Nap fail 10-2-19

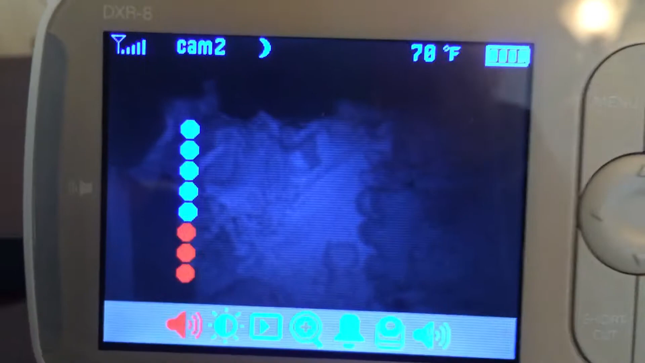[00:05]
And this is how we're doing.
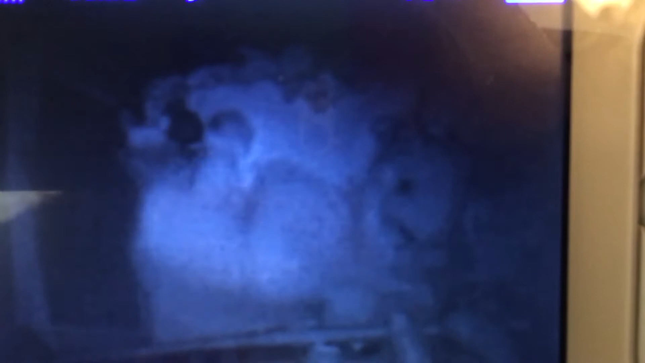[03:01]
She's got all of her guys in there.